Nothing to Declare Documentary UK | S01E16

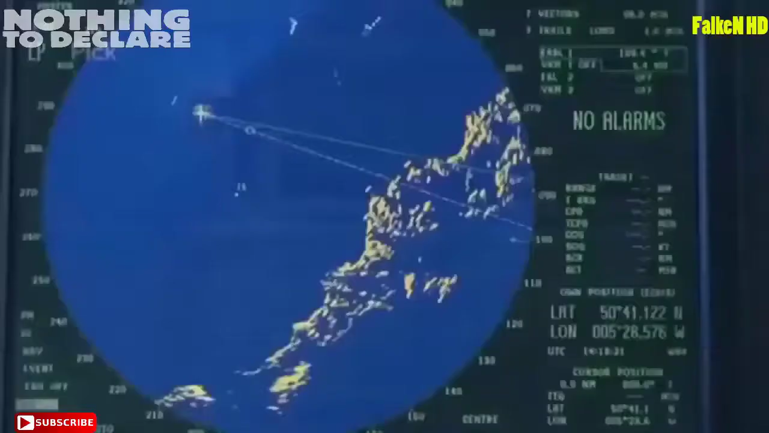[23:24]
Then we'll have a look at them, and within a 12-mile limit, we'll board them and see what they're up to.
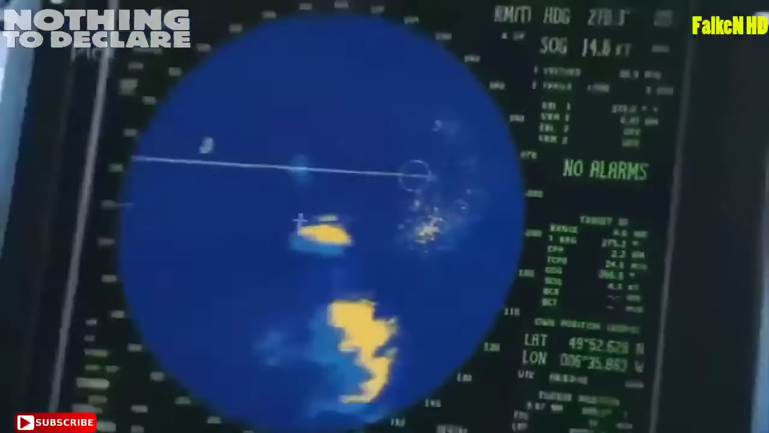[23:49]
It tells us there's a target there, and that allows us to watch his course and speed, see where he's going, which direction he's going for a start.
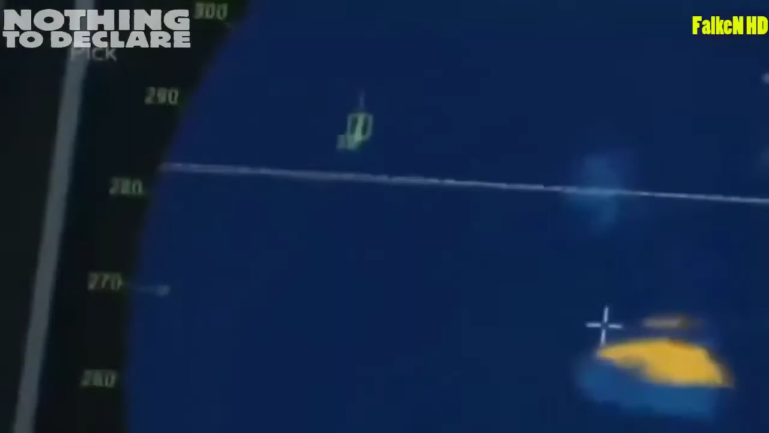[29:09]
This is the target here, this chap here.